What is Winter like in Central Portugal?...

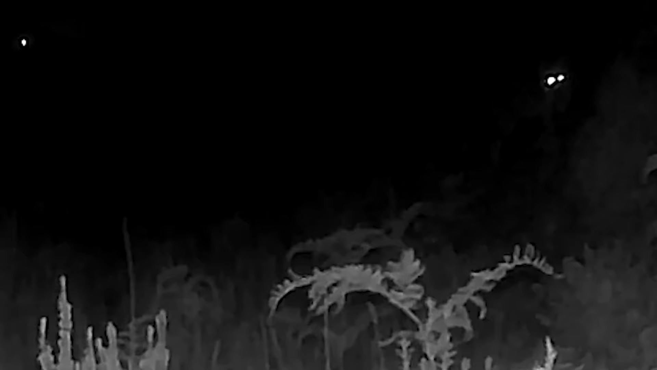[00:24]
Then a somewhat mysterious creature appeared in the footage that perhaps lives in this interesting looking hole.
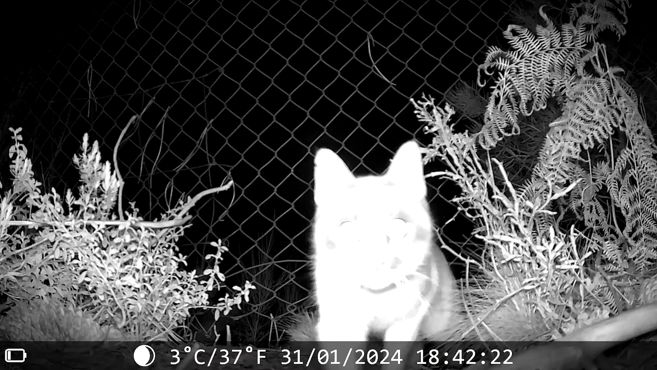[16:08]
Then when the day turned to night, the first animal we saw in the footage was a cat.
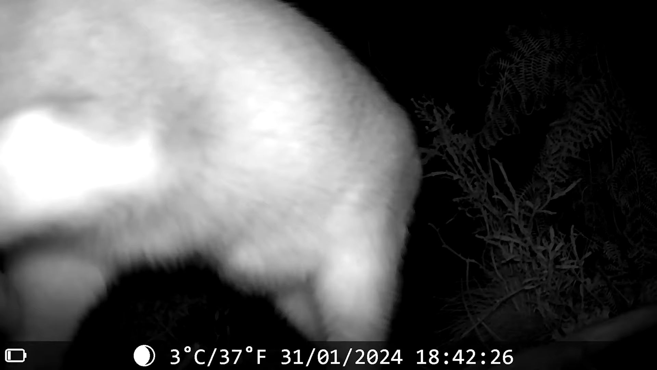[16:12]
Feeling quite disappointed, I skipped to the next video, and it brought a smile to my face to see this beautiful fox. Now, while it is a happy moment to see wildlife like this in nature,
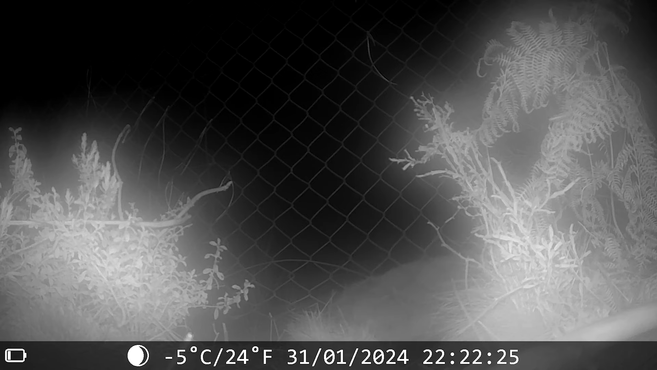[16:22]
we must also start to consider how we might live together on the land, because if we plan to have chickens in the future, foxes could be a problem. But for now, I think we'll just observe the life on our farm. End of flashback.